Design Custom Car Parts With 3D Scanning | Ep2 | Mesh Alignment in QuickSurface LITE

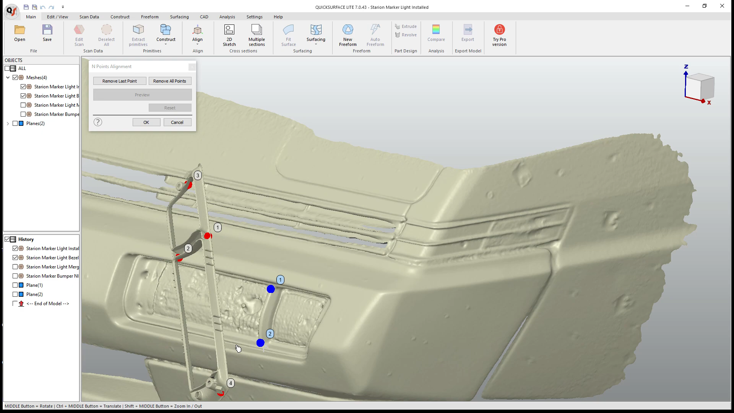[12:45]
And then two or three was over here.
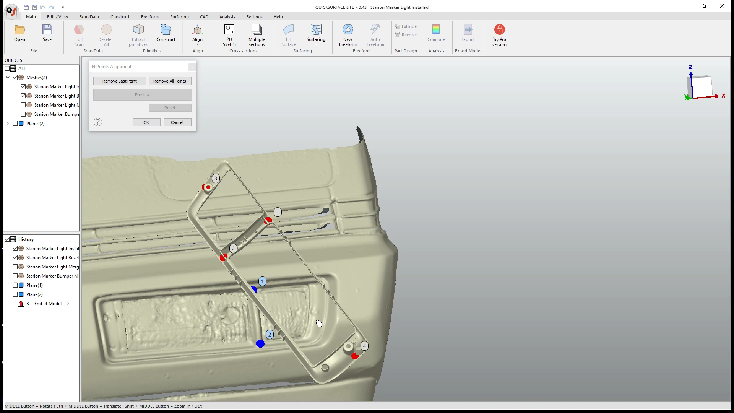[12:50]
And then four is over here.
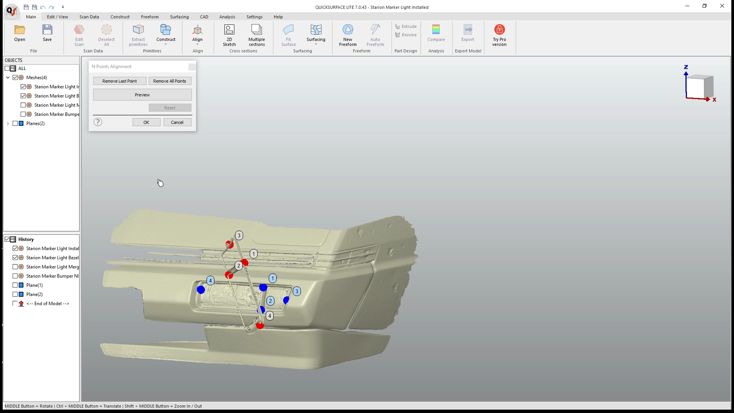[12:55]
So let's preview that and see what it looks like.
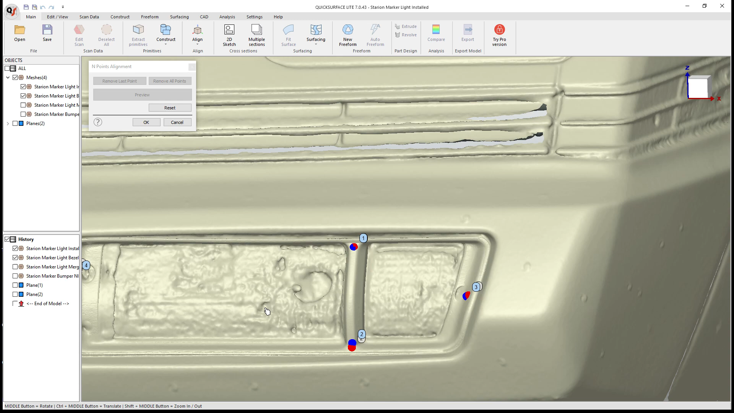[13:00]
So I'd say, again, that looks pretty good. We can do some fine alignment if we need to.
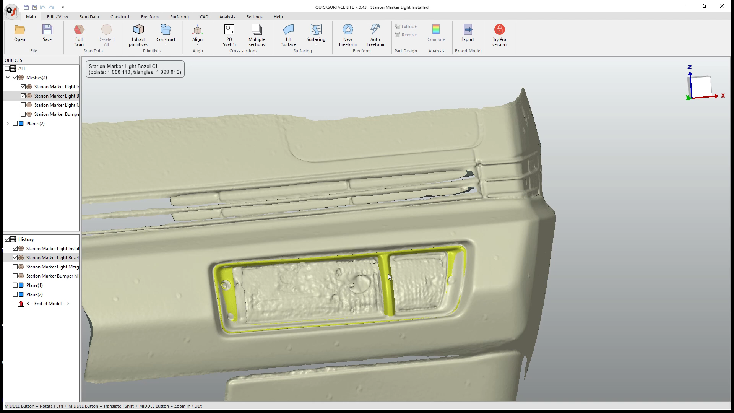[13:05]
But you can see that it's popping through in some areas. It's a little bit off in others.
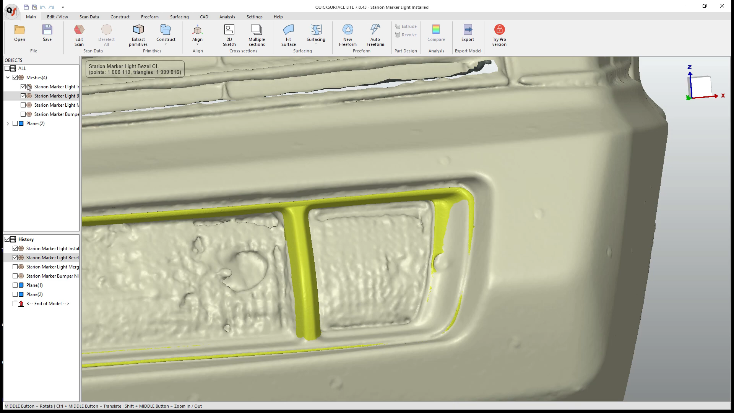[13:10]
But for the most part, now if we hide the original mesh and we bring this one back, that bezel looks like it's in the right spot.
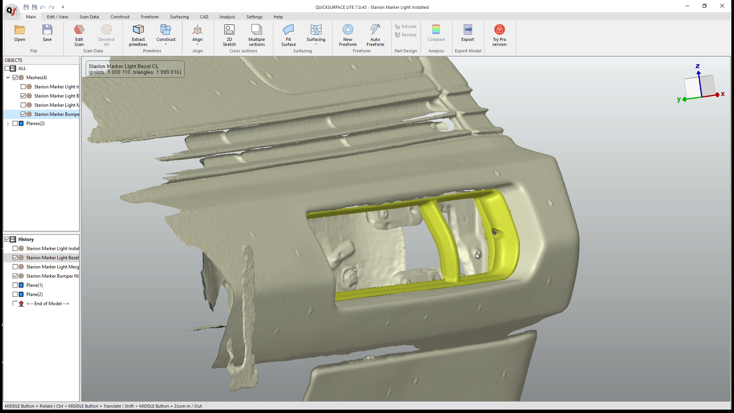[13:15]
So that's the key that we were looking for.
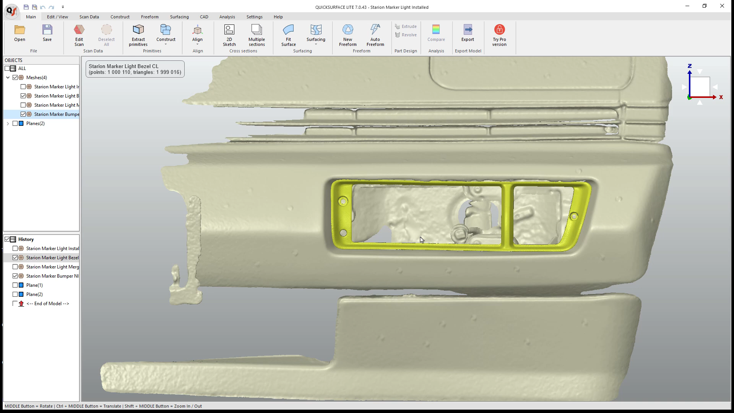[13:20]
Because as we're building out a duct, we're going to want to make sure that the duct can attach to the bezel. And it also needs to be able to fit or attach into the location in the car.
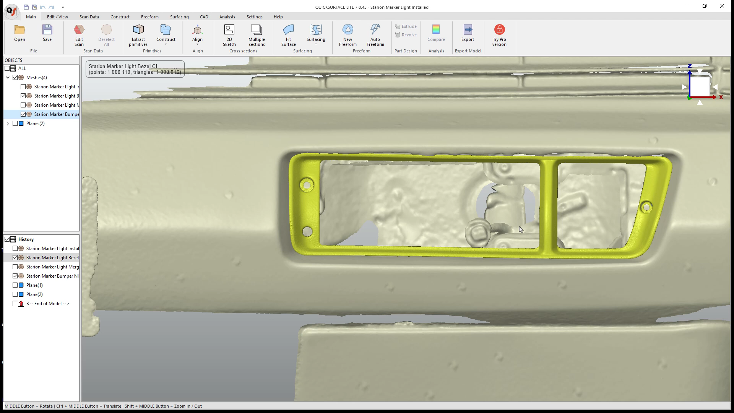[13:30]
So if we want to keep that sort of original look to it, that's why we have so many different scans to make this happen. All right. So now at this point, what I'm going to do is select all the meshes. I'm going to go and export the scan data. And I'm going to call this one Starian
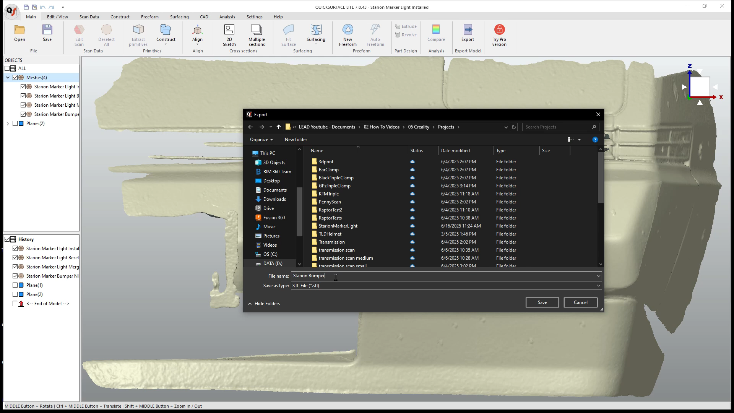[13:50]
Bumper Meshes for Intake. And there we go. We've got all the meshes that now we can take into Fusion or whatever CAD program that you want to start designing.
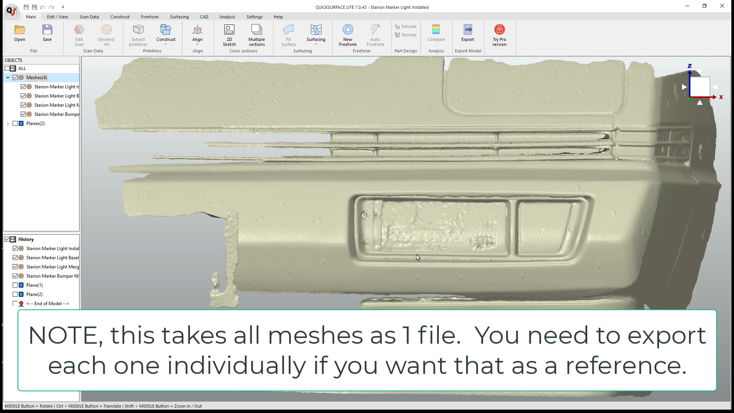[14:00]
Now I'm obviously going to use Fusion in this video. I think it does the best job giving us access to things like freeform modeling that we can snap to a mesh. And then we can actually extract mesh section sketches and build out other resources and features. So we're going to go ahead and we're going to hop into Fusion now with this mesh and get started on the design process.